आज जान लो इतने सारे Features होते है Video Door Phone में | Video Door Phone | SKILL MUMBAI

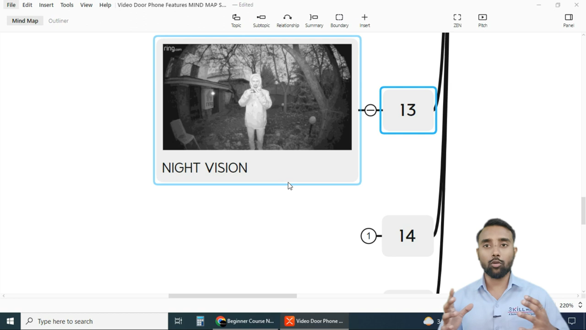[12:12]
भी आ outdoor पर light नहीं है तभी भी आप उस visitor को identify कर सकते हो all right the next feature that is image quality आप